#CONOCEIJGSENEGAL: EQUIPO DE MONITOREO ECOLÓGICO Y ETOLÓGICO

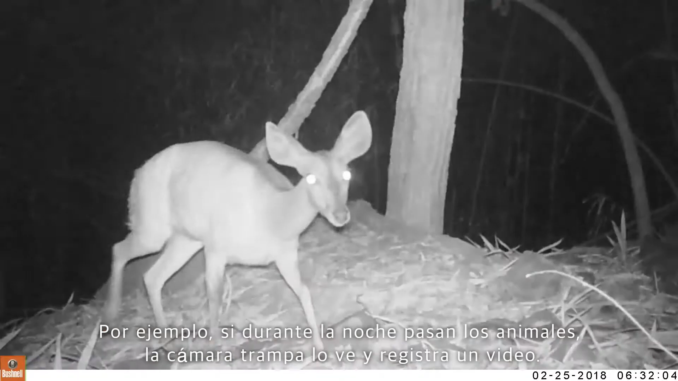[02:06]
trampa voit elle va prendre la vidéo là si c'est nous on peut pas rester toute la journée sur une place.